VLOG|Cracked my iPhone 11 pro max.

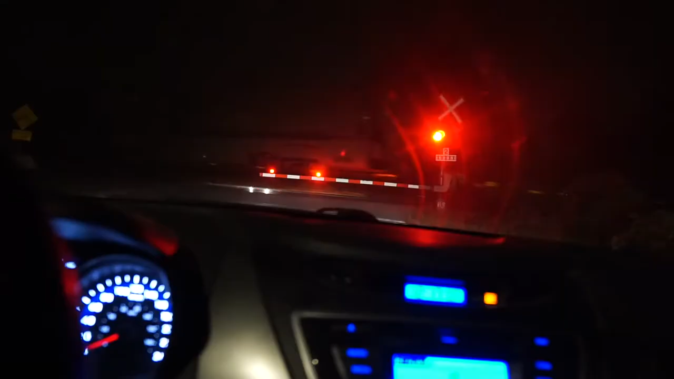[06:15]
Always when you want to go home, you get stuck behind a train.